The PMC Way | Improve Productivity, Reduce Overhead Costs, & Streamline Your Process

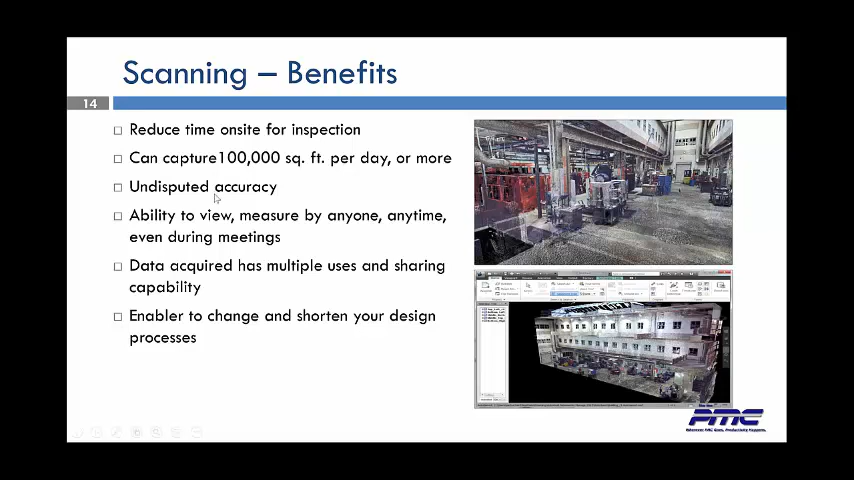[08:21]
As compared to the old conventional way of walking around with tape measures and pencils and writing everything down, you can't capture nearly that much. The accuracy is just undisputed. Way, way more accurate than a tape measure. You've got the ability to view and measure by anyone at any time, even during a meeting. The data acquired has multiple uses. As we said, we've been modeling 3D factories for over 15 years.
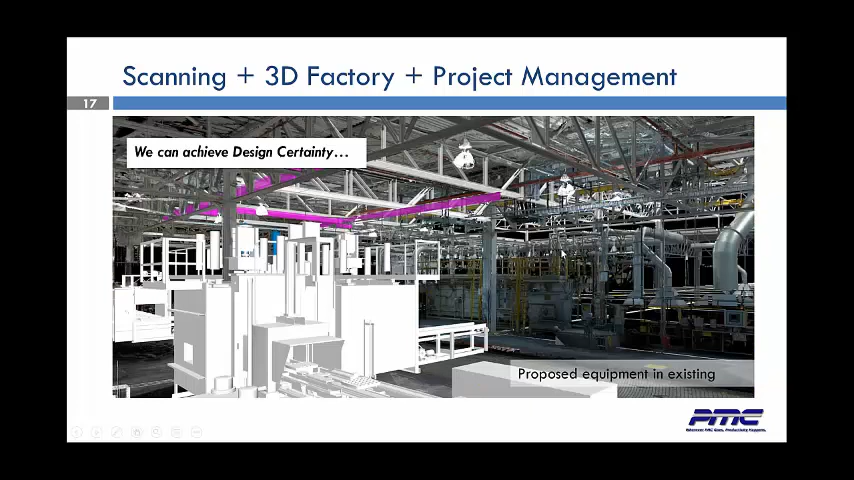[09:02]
This is another situation. We've taken an oven and we brought it right through a plant. We've taken this oven and set it in place. We took the actual point cloud of the plant and we set the oven in place on the point cloud. We can also use point clouds or use laser scanning of 3D modeling to show deflection. When we're installing certain things into racks or into rafters, you can actually see where you're going to have deflection at, what the issues are going to be. And we can correct that issue before the material is ever sent. Therefore, when you bring the material in, you only need to bring it in one time.
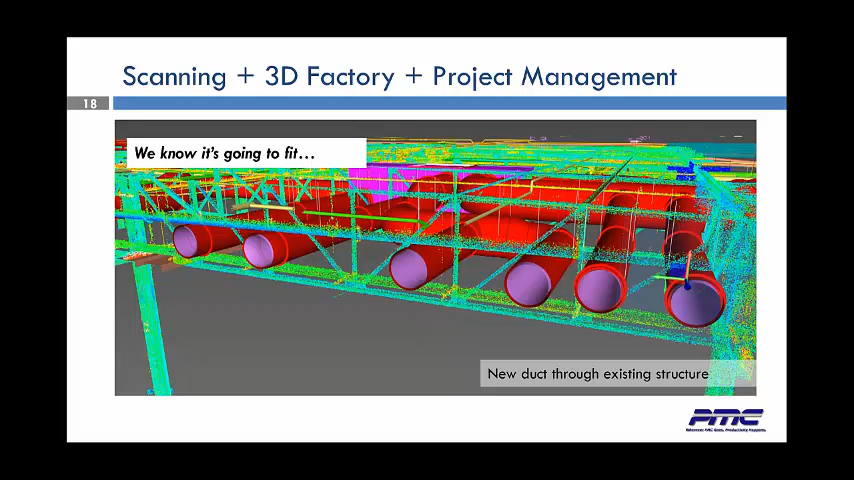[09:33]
You only need to buy material one time. There's no redesign. It's going to fit every time. So by doing that, you're actually driving those field orders way down.